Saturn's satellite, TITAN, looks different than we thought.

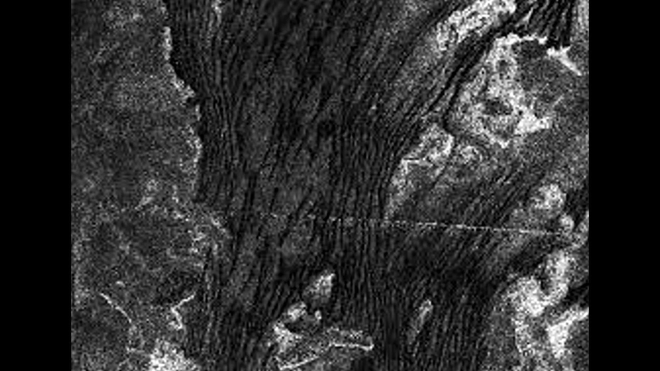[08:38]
reaching on average up to three kilometers wide,
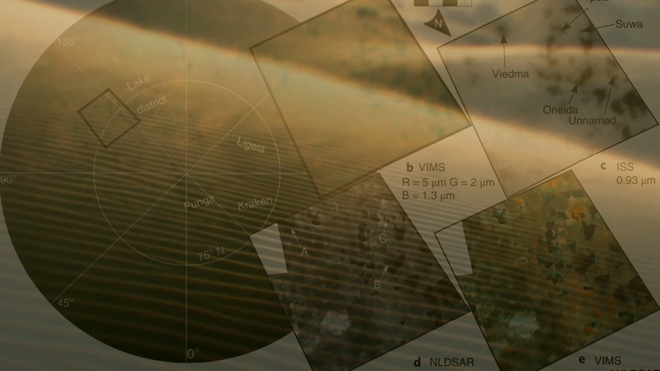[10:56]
and seas of liquid methane and ethane could also serve as habitable environments on the surface,
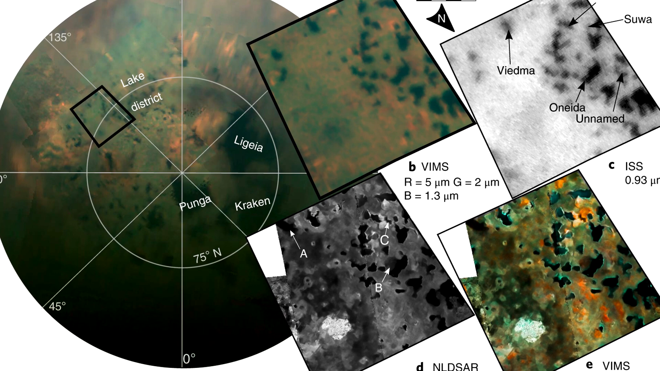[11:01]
though any life there would be very different from life on Earth. Despite the fact that over the years, we have learned quite a lot about this amazing satellite.